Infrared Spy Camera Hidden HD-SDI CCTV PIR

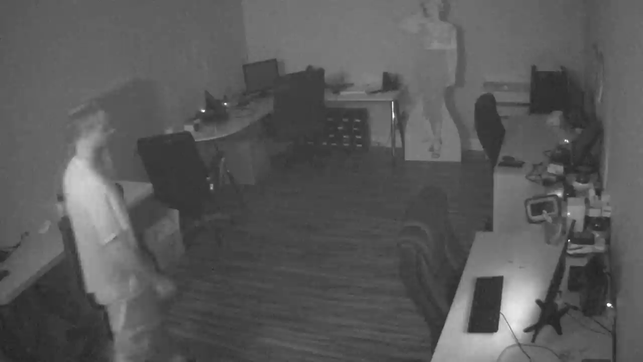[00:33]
Just make my way carefully to the back of the room. The room is completely dark right now. And this is what the invisible infrared capability looks like. And then I'll just turn the lights back on and you'll see it takes just a second or two to switch between day and night modes.